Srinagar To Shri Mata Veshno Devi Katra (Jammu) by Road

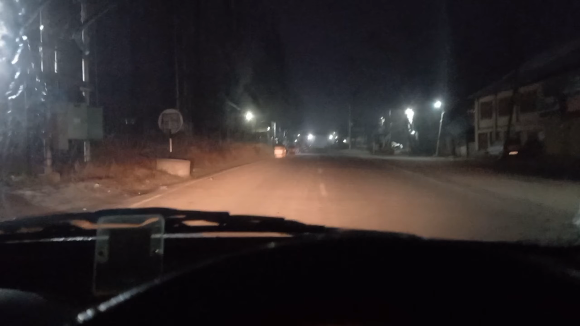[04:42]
तो यह तो ठीक है कि मतलब होटल मिल गया हमें बाकी कोई दिक्कत वाला ऐसा कुछ नहीं हुआ
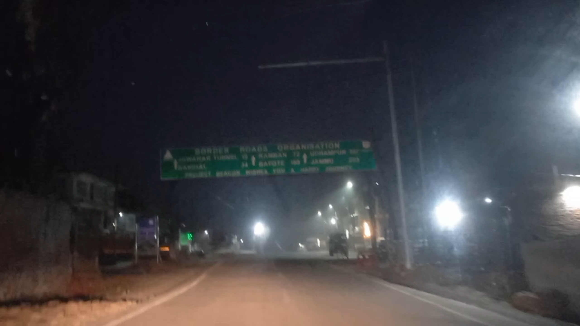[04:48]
तो यहां से रामबन 72 किलो मिटर्स है और जम्मू है 223
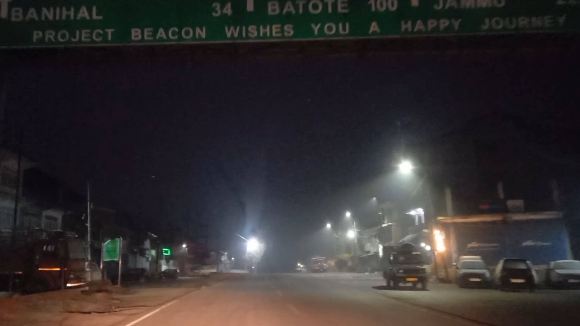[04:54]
बट हमें 150 किलो मिटर्स ही आज जाना है क्योंकि हमें जाना है कट्रा वाली साइड में श्री माता वैशन देवी के भवन माता रानी की तर्शन करने तो आईए आपको भी ले चलते हैं सीधा कट्रा और
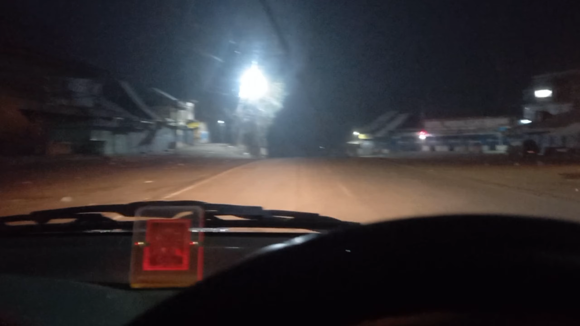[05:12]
दिखाते हैं आपको बीच में काफी कुछ है देखने वाला लाइक काफी जादा टनल्स आएंगी जाते टाइम हमने यहां पर चाहे पकोड़े
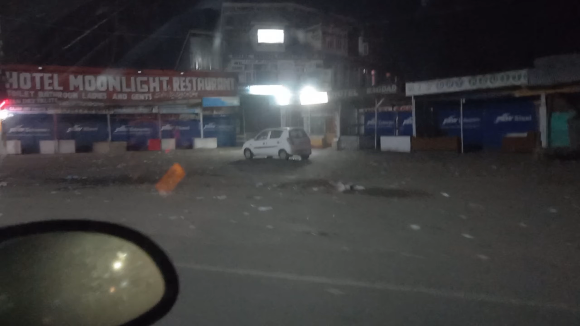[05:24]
खायत है गाजी कुछ है यह थोड़ा लिंक रोड था गाजी
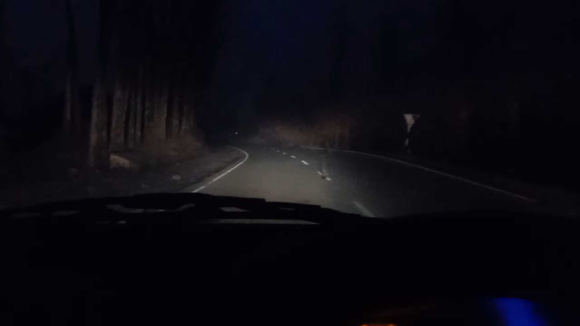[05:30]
गुंड वाला पुराने वाला रोड है और यहां से अभी हम सिधा टच करेंगे नैशनल हाईवे जो की जम्मू श्रीनगर है तो जी यह है
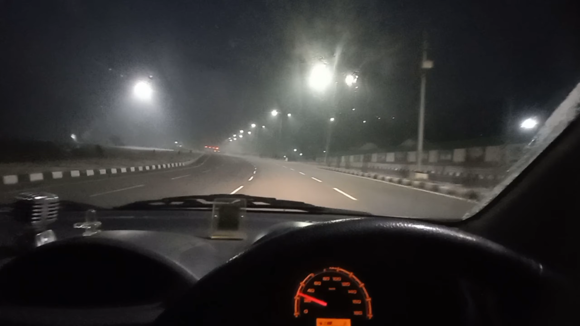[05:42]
नैशनल हाईवे 44 तो जी अभी हम टनल एंटर करने वाले है फुल रोशनी है यहां पर लाइट जो हैड लाइट्स है वो जलाने की ज़रूर भी नहीं है